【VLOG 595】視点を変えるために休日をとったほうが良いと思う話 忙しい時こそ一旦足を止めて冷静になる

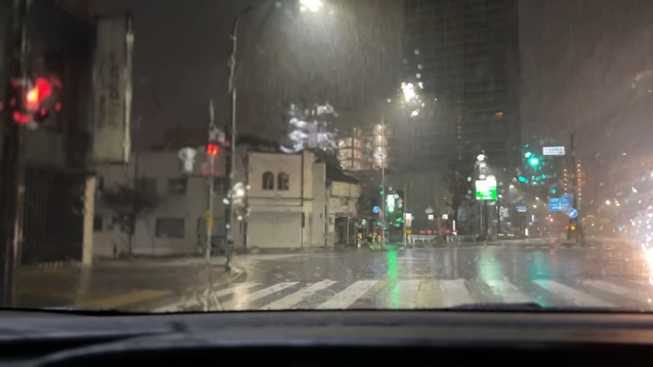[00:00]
えーこんにちはヤガミですということで移動になったんでVlogやっていきたいと思います今日はさちょっと新しいでしょあのーすごい雨が降っとるもんでさあのー雨が降ってるときにこっち向きにすると雨感がないからさ映像になんかブツブツブツブツいっとるのがノイズに聞こえるで
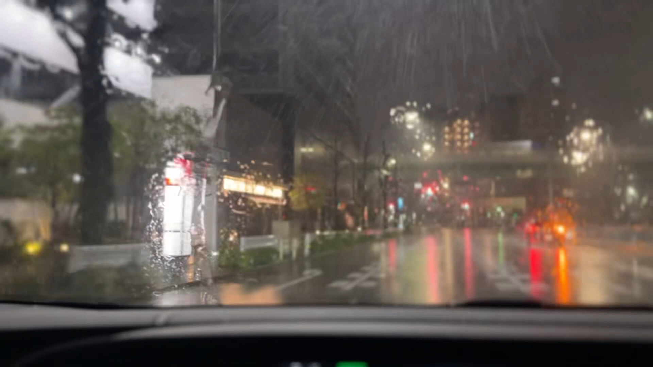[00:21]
しょこないだ一回あったんだわだもんで今日はちょっとこの雨の音と映像がリンクするように癒し映像としてやっていきたいと思います俺ちょっと雨すごい好きなんだわそれもこういうさまあ今3時10分だけど夜中のなんか街の雨とかもすごい好きだしあとなんか
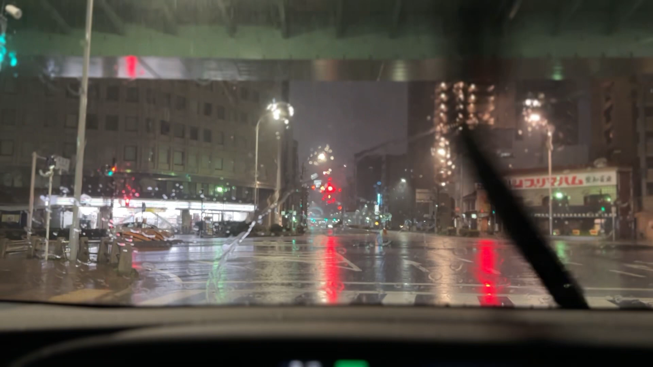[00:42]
公園とかさあのー公園の駐車場とかでなんか猫とかが歩いとるような公園とかでなんか雨が降ってるなんか車でちょっと昼寝するのとかすごい好きなんだよねまあそのこと最近は全くできてないけどねということでまあ今日はですねあのー明日と明後日はちょっと久しぶりに休もうと思ってさほんで休もうと思ったけどやってないことあるかやーって思ってちょっと今日はそれを片付けてましたで
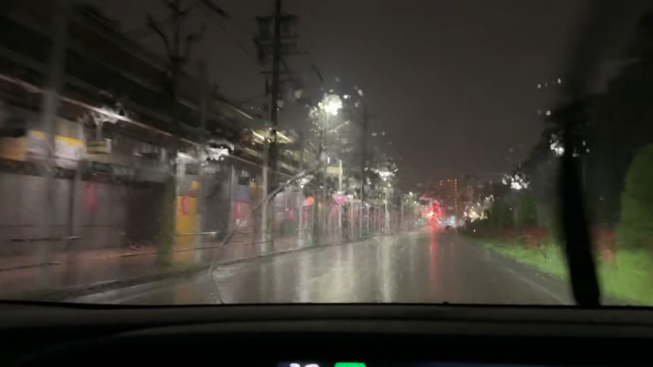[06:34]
なんか休んで普段行かないようなとこ休んで家におったらまあちょっと何も発見はないかもわからんけども休んで普段行かないようなとこ行ってまあ白水飲んだりとかあのまあそういう温泉宿とかでも行ったことないような普段あんまり行かんようなとこ行くと何かしら刺激があったり何かしら出会いがあったりとかするからねなんかそういう意味でもなんか体を休めるとかそう
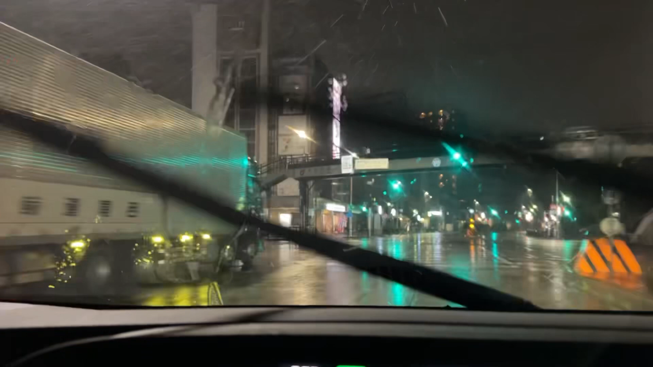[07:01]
いうこともそうなんだけどなんかやっぱ休みをとってその普段とは違う場所へ出かけるっていうのがねやっぱりすごい大事なんじゃないかなと思う今日この頃でございますよということで今日もうすごい雨降っとるんだわなんかだからちょっと向こう映して今日やってみたんだけどまあまだまださあの家は遠いからまあこれまだ道移しとっても名古屋の人だったらどこ走っとるかわかると思うけどまあうちはこっちの方の方面なんですよということで